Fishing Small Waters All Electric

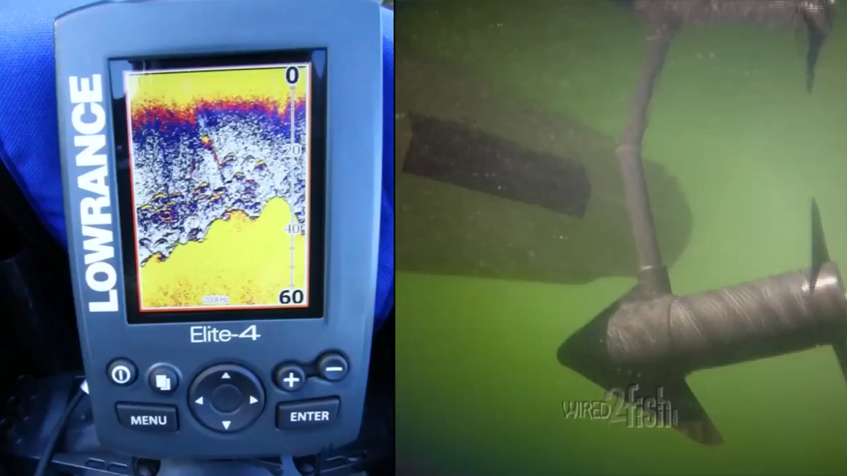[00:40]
Pay attention to your electronics for fish-holding structure and cover,
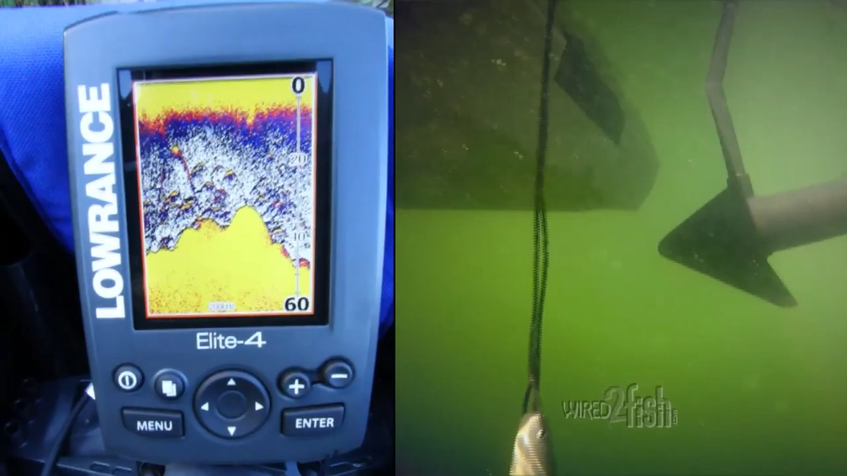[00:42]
and waypoint these areas of interest for future trips.